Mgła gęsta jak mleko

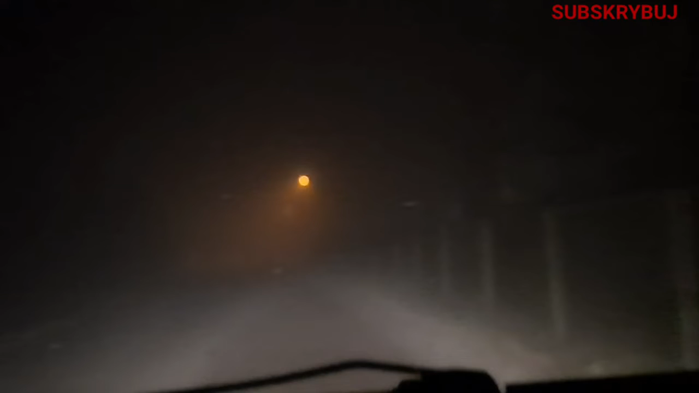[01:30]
Bardzo gęsta mgła. W sumie to tak tylko wygląda, że widoczność jest niby dobra, ale tutaj, tak jak widzicie, gdzie latarnie świecą, to jakoś jeszcze coś widać, ale niestety tam, gdzie już jest ciemniej,
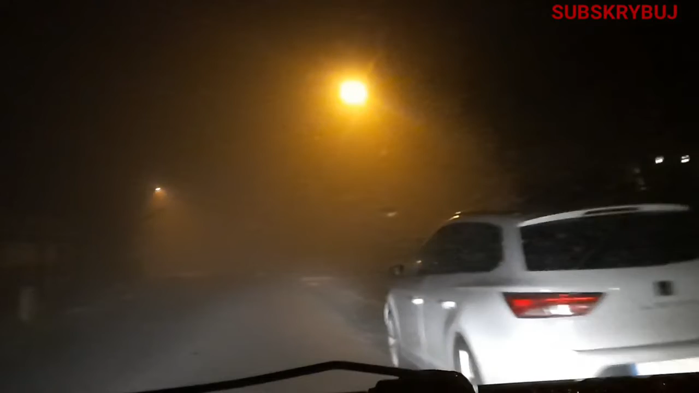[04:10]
traci się ostrość w tym, w kamerce. Nie cały czas. Teraz musiałem specjalnie dotknąć 2 razy ten ekran telefonu, żeby się wyostrzyło, bo w sumie przez tą mgłę jest tak, że ostrość się traci. Ciekawe. Na razie jest ok. Kurwa, no nic nie widzę.